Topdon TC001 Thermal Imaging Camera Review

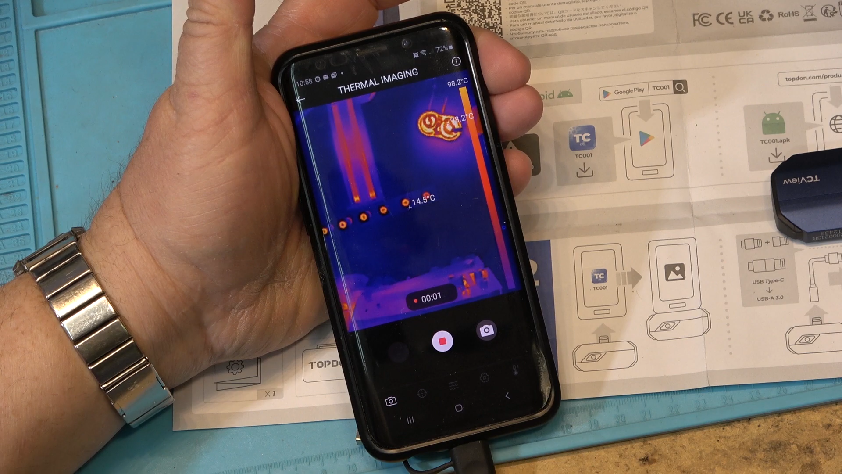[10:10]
Now, now we're recording video. So I can now make a recording of this,
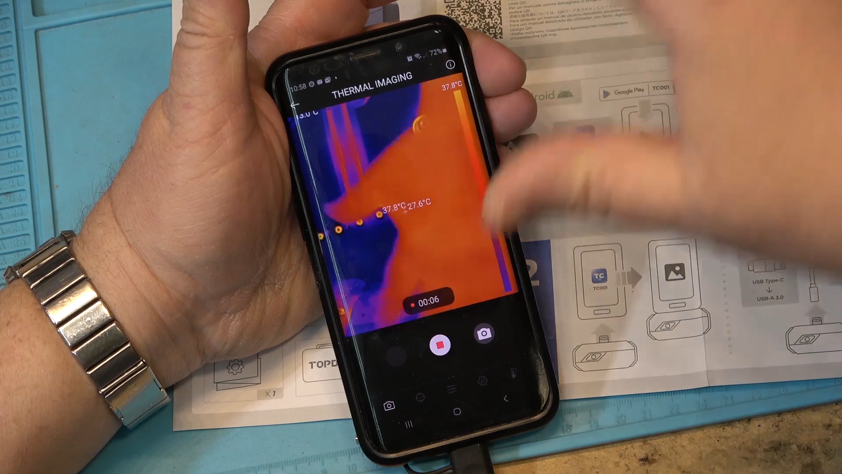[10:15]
On screen: scale top 37.8°C
me waving my hand in front of the of the camera and
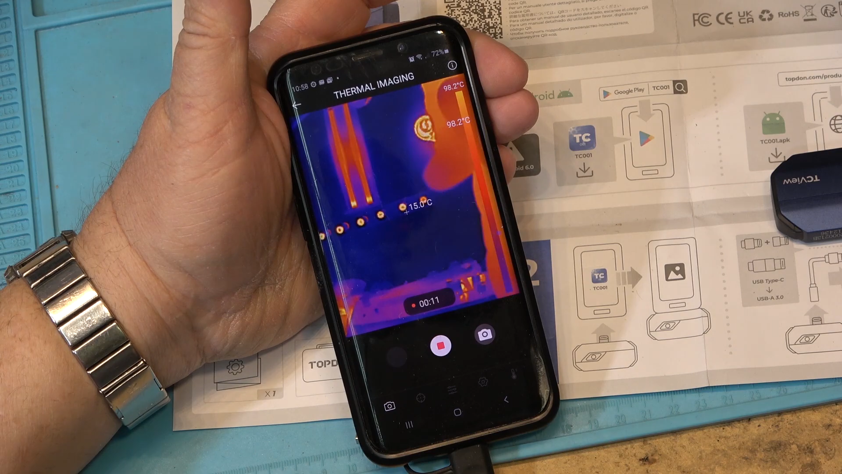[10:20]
On screen: scale top 98.2°C
if I stop the recording and if I click this one, this one would be a snapshot.
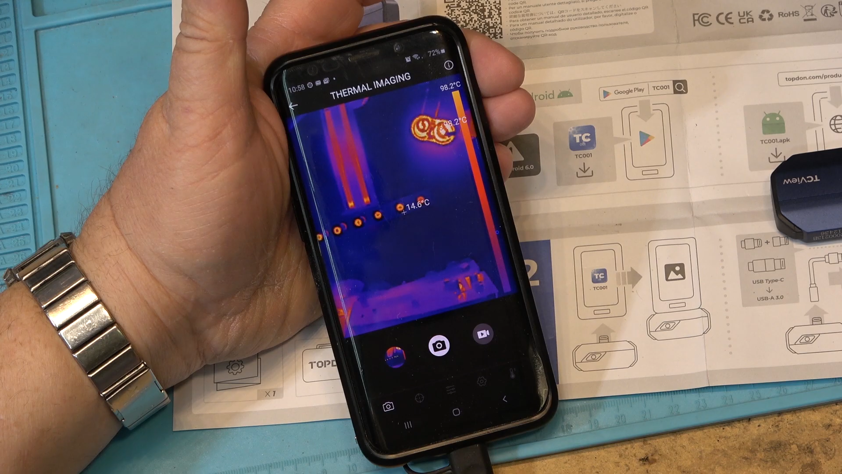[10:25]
On screen: scale top 98.2°C
So if I want to take a picture of my hand or whatever, just want to take a picture of that, just there.
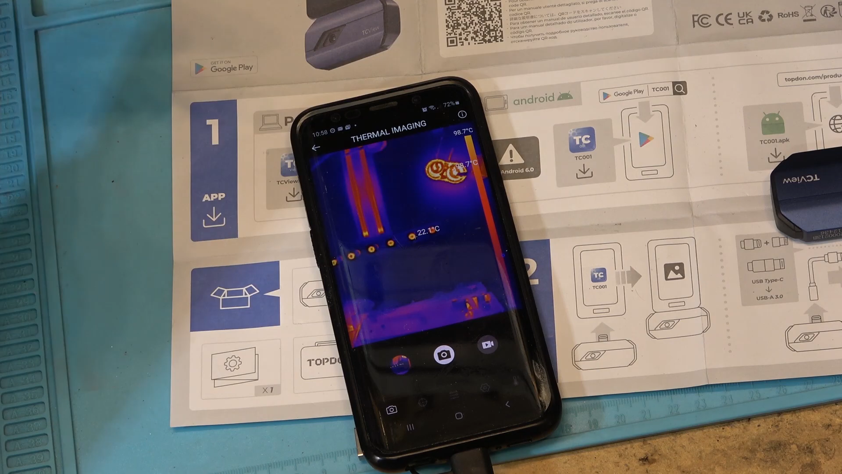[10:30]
Now I've taken an image.
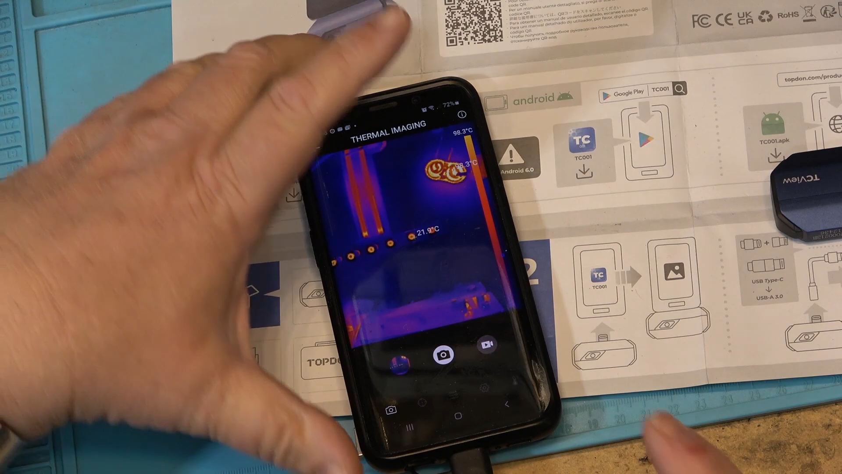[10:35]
Now I should be able to go back and look at these images after the fact.
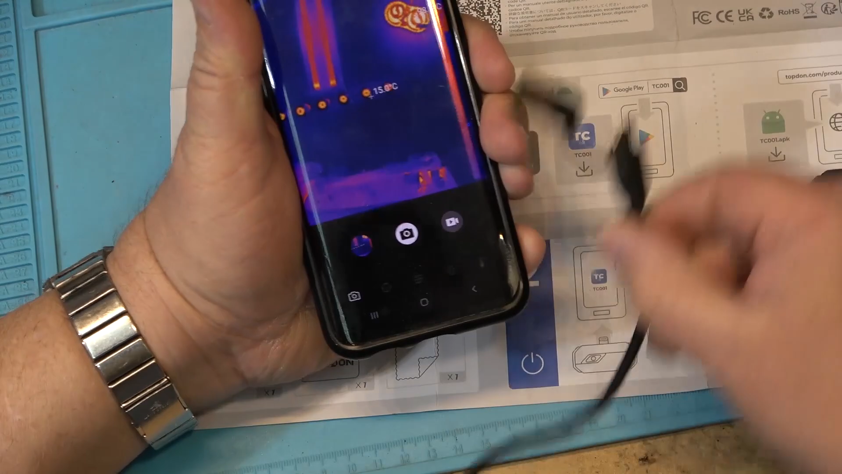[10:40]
So if I unplug the camera and that shuts it down.
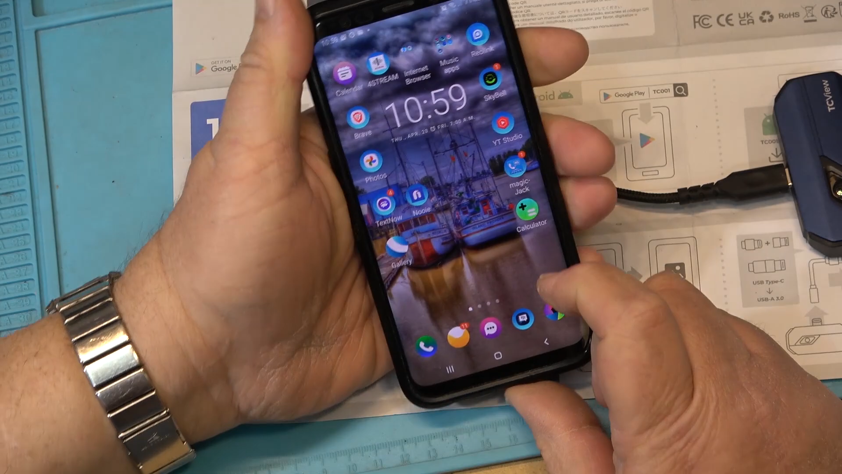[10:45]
If I go to my gallery, picture of my cat.
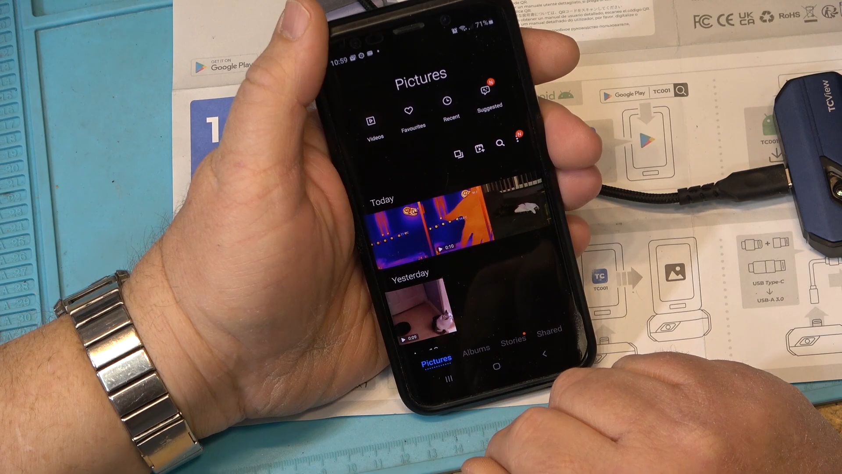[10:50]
Okay, so there's the still image and that's the video.
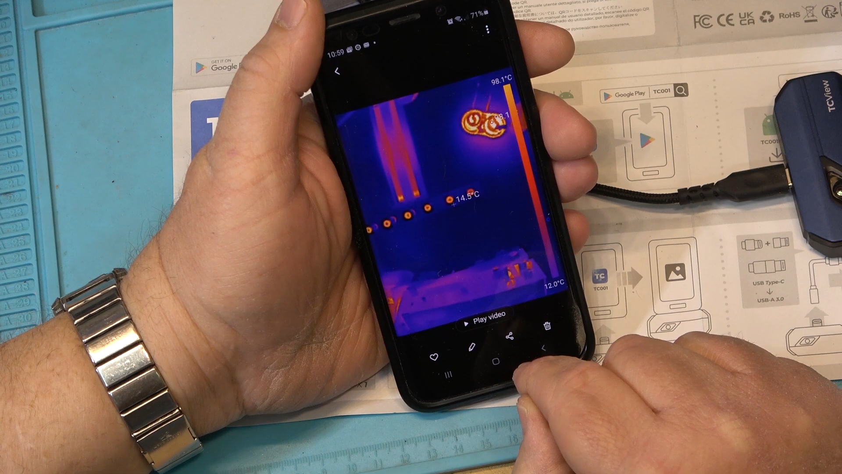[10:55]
On screen: scale top 98.1°C, scale bottom 12.0°C
So if I click on here, it's not recording sound.
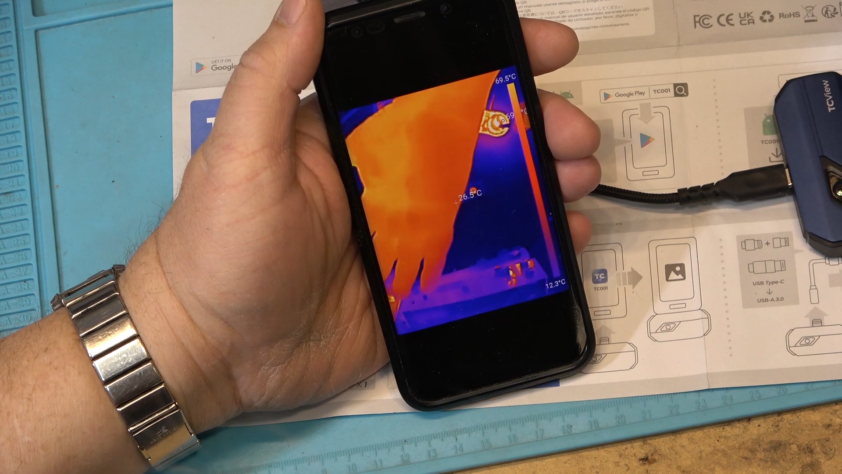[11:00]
It doesn't sound like and there's no sound recorded, just video.
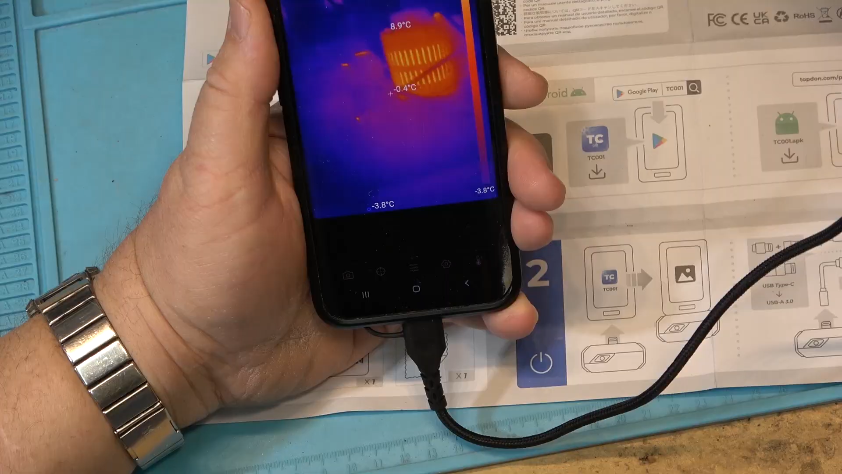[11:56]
On screen: spot -0.4°C, max 8.9°C
It doesn't get any simpler than that. I'll put the link in the description.
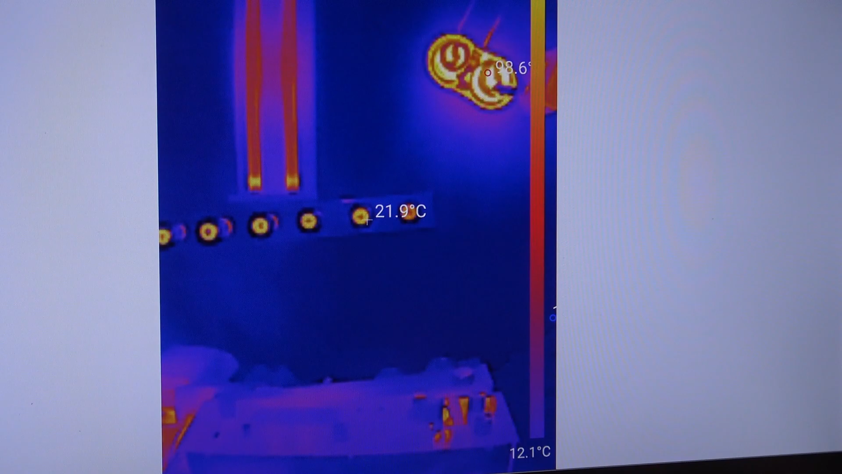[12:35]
On screen: scale bottom 12.1°C
We're going to import the files and put them into the video.
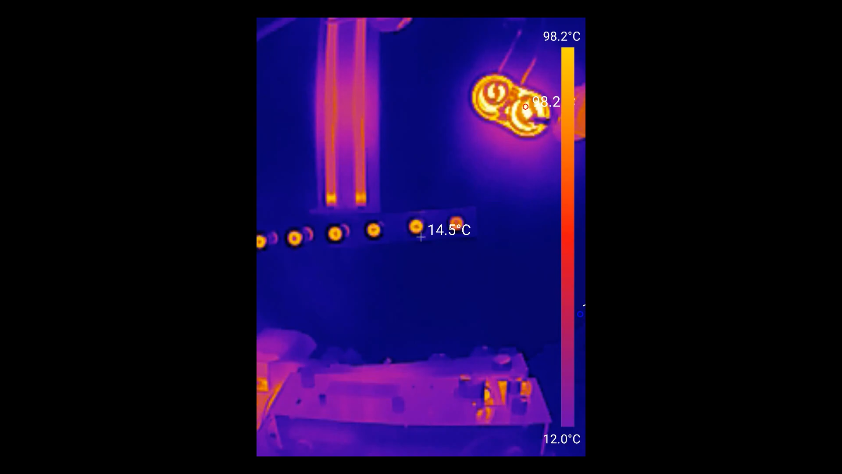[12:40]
On screen: spot 14.5°C, scale top 98.2°C, scale bottom 12.0°C
These are the first shots that were taken in the shop when I just showed you the second ago.
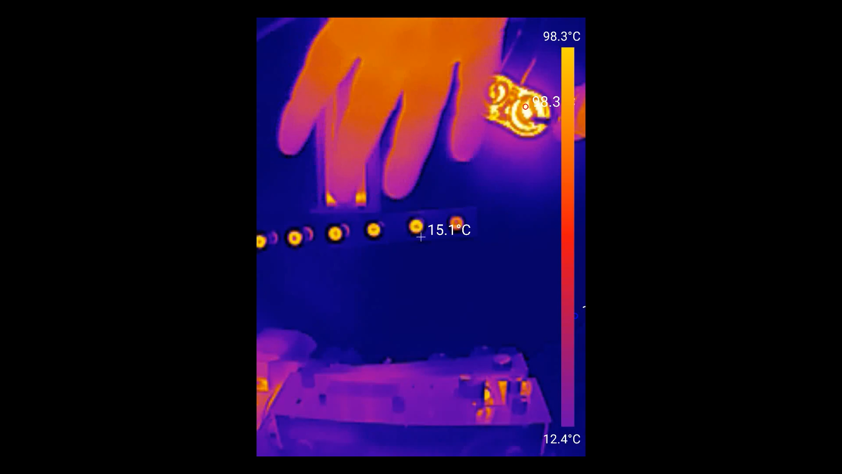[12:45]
On screen: spot 15.1°C, scale top 98.3°C, scale bottom 12.4°C
I'm going to take a few more shots. I'm going to take it outside. We'll see how it performs outside.
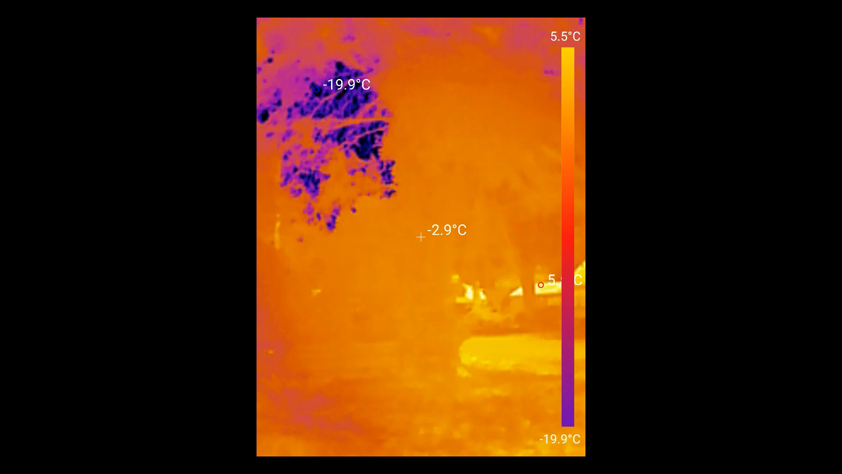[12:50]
On screen: spot -2.9°C, scale top 5.5°C, scale bottom -19.9°C
I'm going to record some hot and cold items, some really hot items here in a minute.
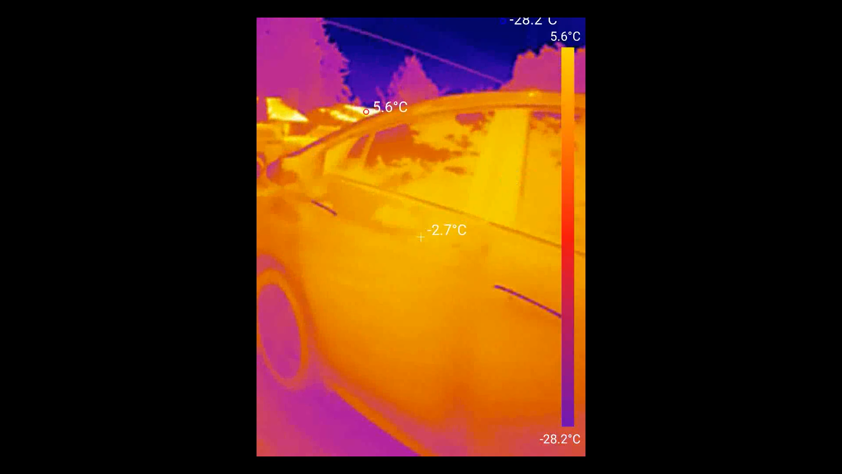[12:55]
On screen: spot -2.7°C, max 5.6°C, scale top 5.6°C, scale bottom -28.2°C
It's also important to never point it at the sun,
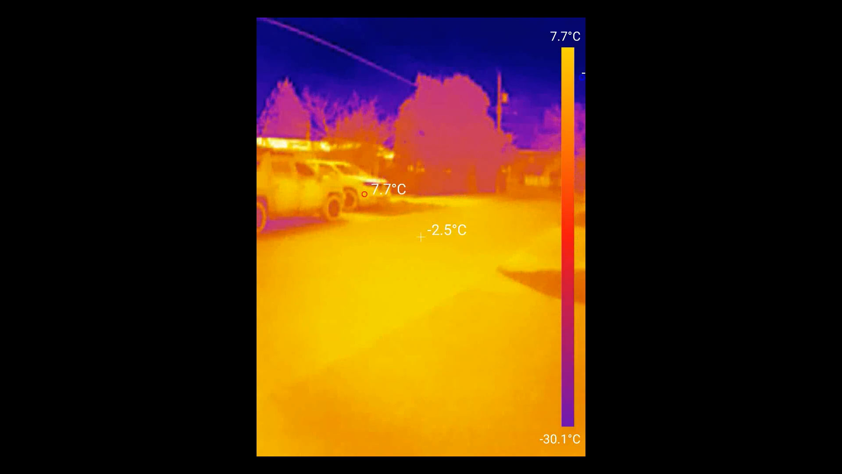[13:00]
On screen: scale top 7.7°C, scale bottom -30.1°C
which I just did because I wasn't really paying attention, but it doesn't seem to have harmed it at all.
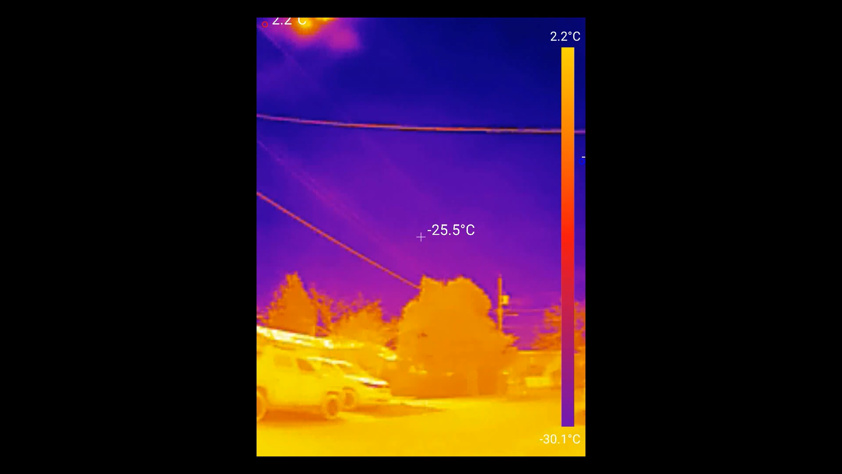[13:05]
On screen: spot -25.5°C, scale top 2.2°C, scale bottom -30.1°C
But you never want to point your thermal
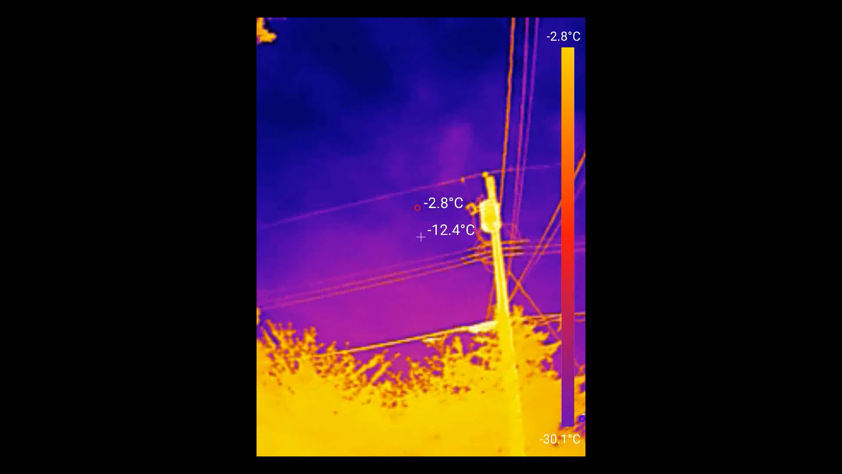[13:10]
On screen: scale top -2.8°C, scale bottom -30.1°C
imaging camera at something that's really hot and the sun